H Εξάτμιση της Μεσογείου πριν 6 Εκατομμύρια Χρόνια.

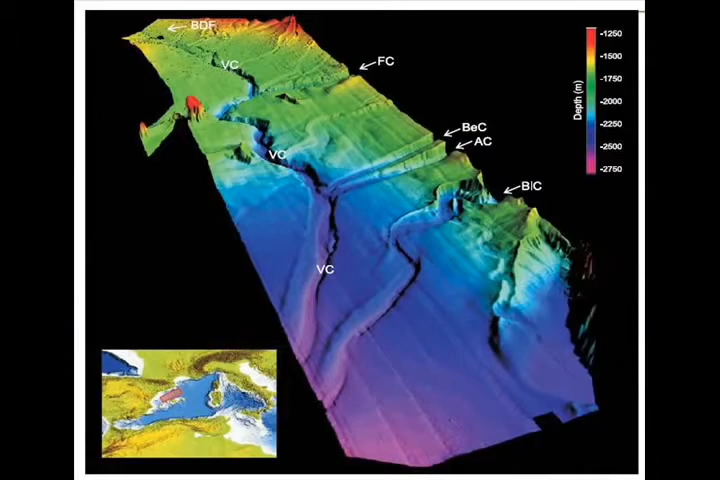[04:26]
Here I'd like to go back briefly to something we discussed earlier, the deeply entrenched channels off the coast of many countries surrounding the Mediterranean.